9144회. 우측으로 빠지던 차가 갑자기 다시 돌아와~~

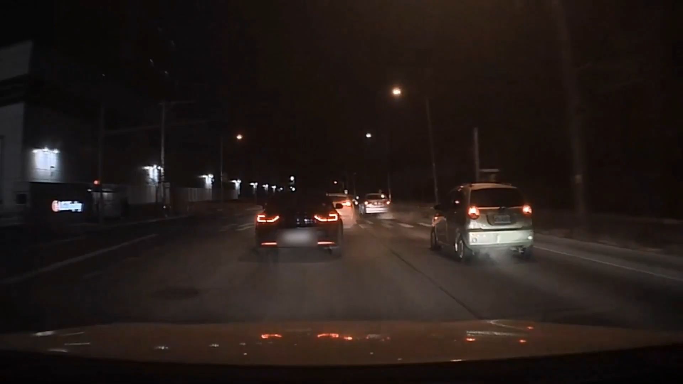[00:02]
1차가 오른쪽으로 빠질 겁니다. 1차로에서 앞에 가는 차가 오른쪽으로 빠져요. 깜빡이 켜고 빠지다가 다시 들어와서 꽝! 이런 이런 이런 이런 이런 이런... 저 앞차가 들어가는데요. 그 앞에 2차로 차들이 막혀요.